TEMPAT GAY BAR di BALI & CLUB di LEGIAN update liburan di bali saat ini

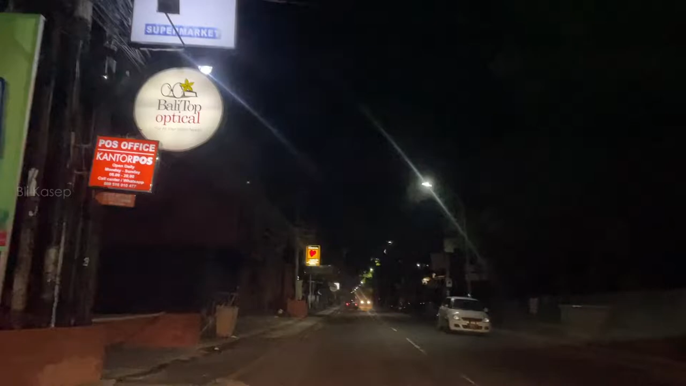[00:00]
Hai guys, balik lagi di Youtube channel Bli Kasep Nah,
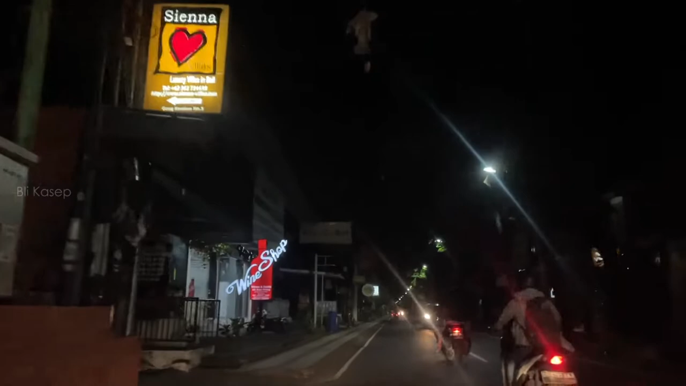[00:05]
ini kita lewatin bintang supermarket yang ada di Jalan Raya Seminyak Bali Nah, berhubung di video sebelumnya,
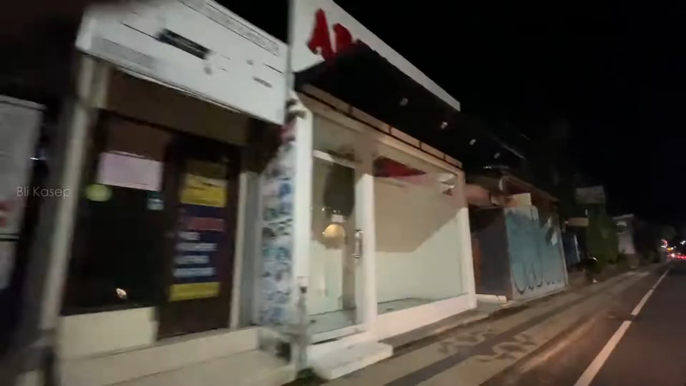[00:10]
itu ada beberapa requestan untuk review kawasan
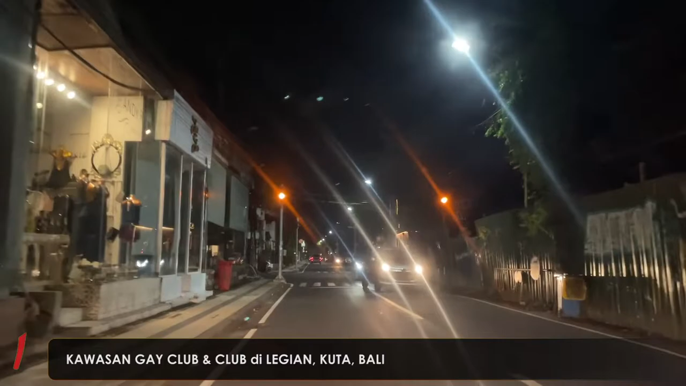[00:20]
kali ini Bli ajakin kalian nih buat menelusuri kawasan G-Club yang ada di Seminyak ini Nah,
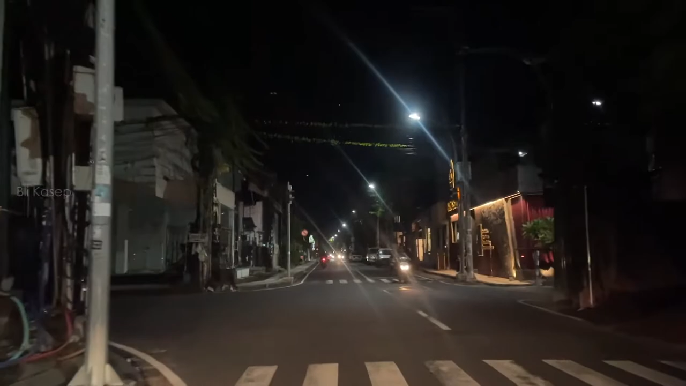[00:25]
ini kita udah sampai di Jalan Camplung Tanduk Seminyak Bali Ini kita udah masuk ke jalannya,
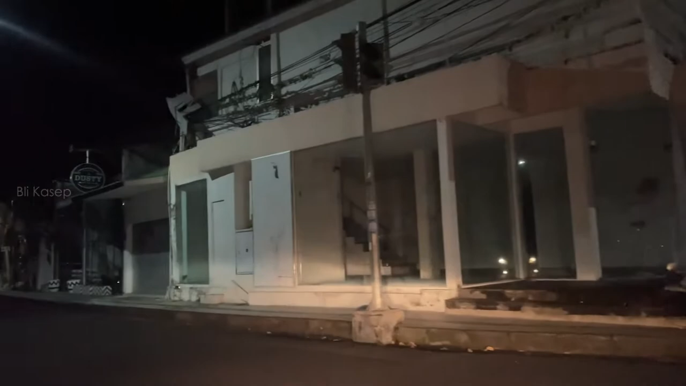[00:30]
tepat di kawasan G-Club yang ada di Seminyak ini Nah, baru masuk jalan ini udah terasa banget ya,
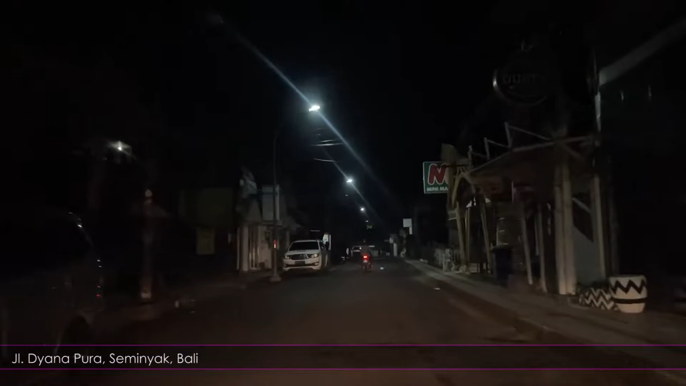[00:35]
suasananya tuh sepi banget Ini beli mentas di jam 10 malam
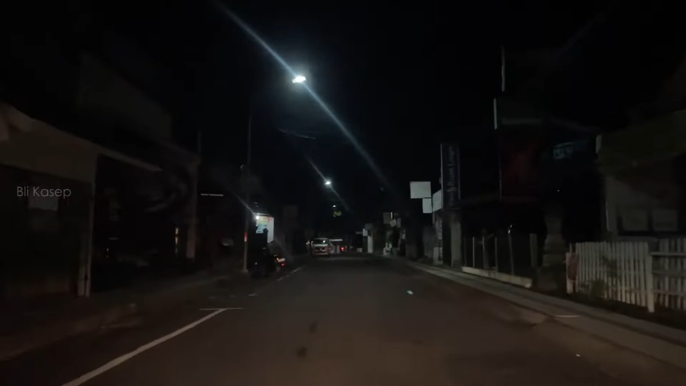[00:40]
dan ini weekdays Ini suasananya sepi banget Padahal ini udah bebas karantina ya untuk wisatawan mancanegara yang mau datang ke Indonesia, khususnya di Bali Tapi di kawasan ini tuh suasananya sepi banget Padahal di kawasan Kute dan Legian, itu yang sebelumnya sepi banget Sekarang
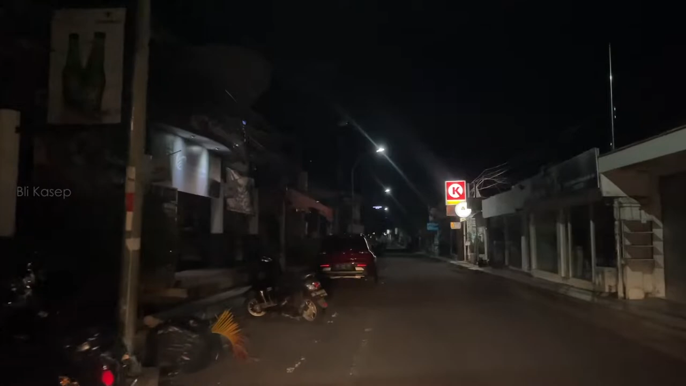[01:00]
itu udah kelihatan wisatawan mancanegara yang lurul lalang di kawasan itu Ini sebelah kiri ada Ibis Hotel,
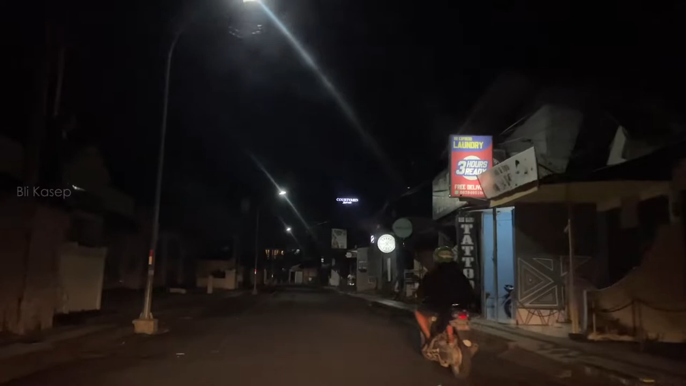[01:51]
cuman Balijo sekarang udah kalah sama Mixwell Oh iya, Beli gak masuk ke dalam Dan Beli cuman review dari luar aja Terus setelah kawasan G-Club ini juga tampak sepi banget Biasanya ada aja cafe, restoran,
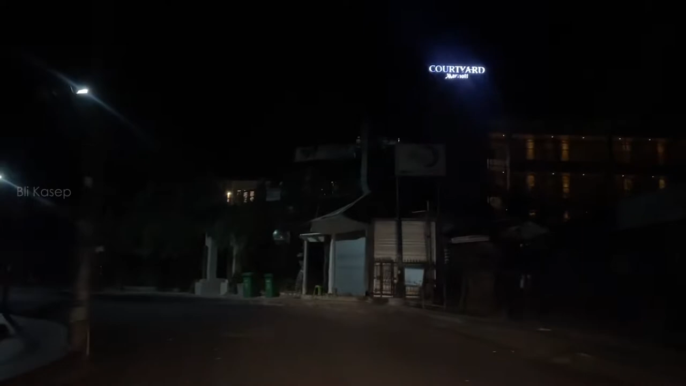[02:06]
dan toko yang buka Tapi ini sekarang tutup semua Ini sebelum pandemi,
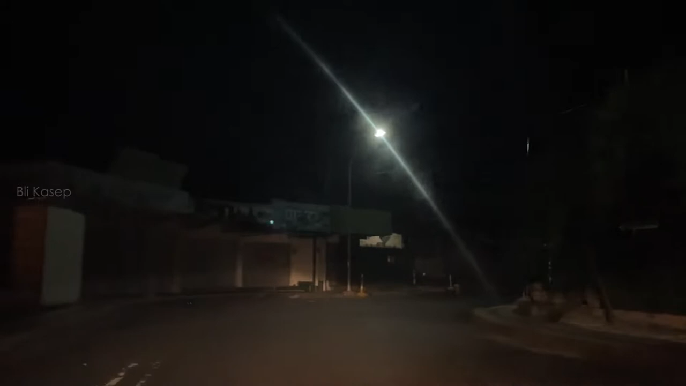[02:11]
parkir mobil dan motor ini sampai lewat di kawasan ini Padahal ini udah jauh dari
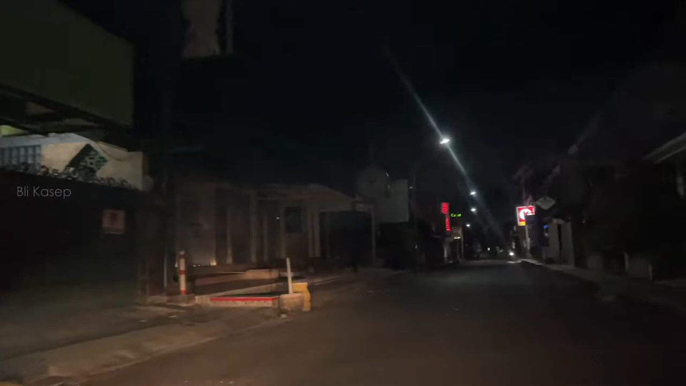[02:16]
G-Clubnya Tapi pengunjung-pengunjung yang datang kesana tuh rame banget Jadi pengunjung yang parkir itu bisa sampai lewatin kawasan courtyard Nah ini di sebelah kanan ada Mini Market CK yang buka Dan di depan ini ada courtyard hotel Ini juga buka,
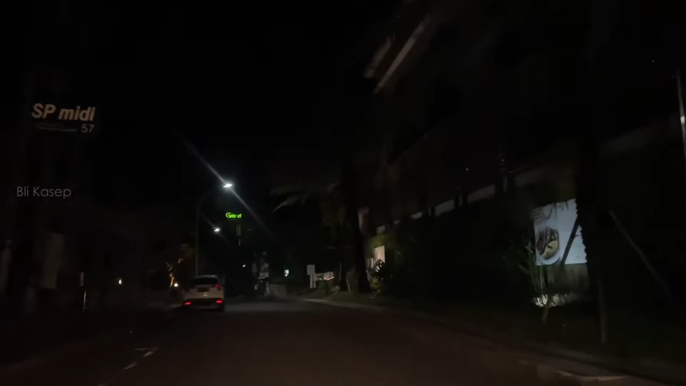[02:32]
cuman tampak sepi juga Nah waktu nyopi, Beli sempat nginap disini Beli ada video reviewnya Kalian bisa klik di kolom description Dan di seberangnya ini ada Blue Z Blue Z juga buka, cuman tampak sepi ya Nah ini di kanan ada Grandmas Hotel,
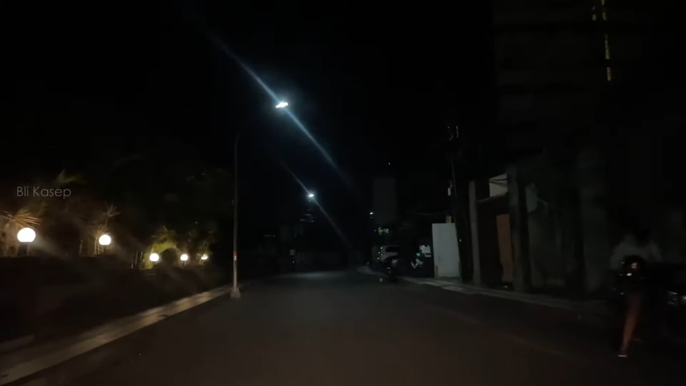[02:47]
buka juga Nah guys,
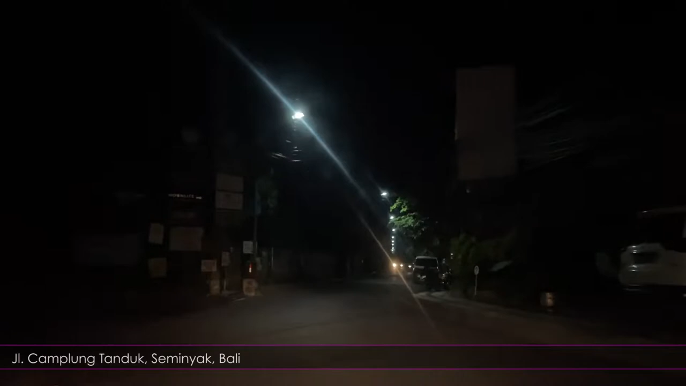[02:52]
ini Beli ajakin kalian buat mentas Sampai mentok di Grandmas Hotel Kita lihat suasana di pinggir pantai
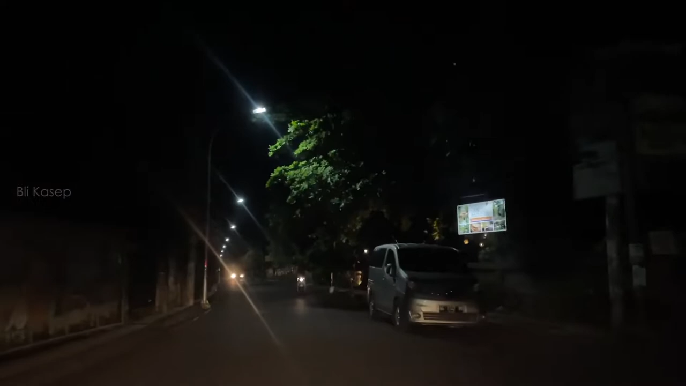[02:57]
Terus nanti kita balik lagi Kita lewatin G-Club yang ada di seminyak ini lagi Terus nanti kita lanjut ke Legian Kita lihat juga suasana Club Malam yang ada di kawasan Legian Kuto Bali Guys, setelah Grandmas ini suasananya tampak sepi banget ya Nggak ada restoran atau cafe yang buka sama sekali Dan ini juga kita ngelewatin The Royal Beach Seminyak Bali Ini hotelnya tutup dan kelihatan
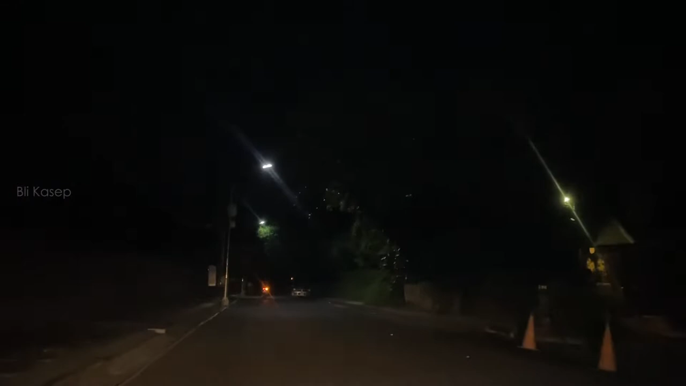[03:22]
serem ya Karena lampunya dimatiin dan juga udah banyak tumbuh rumput-rumput tinggi Jadi kelihatan nggak terawat gitu Terus ini di
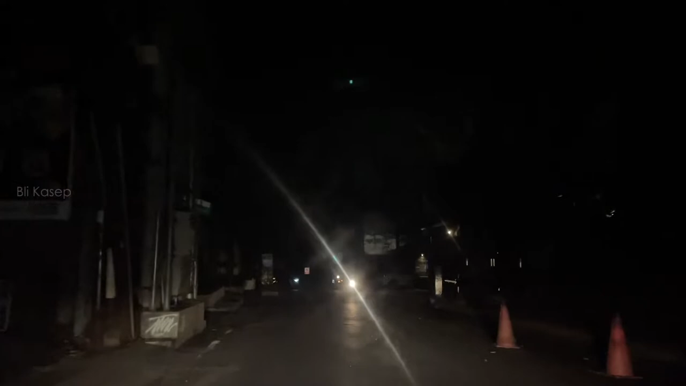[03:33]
samping kanan Ini kita udah sampai di Anantara Seminyak Ini hotelnya buka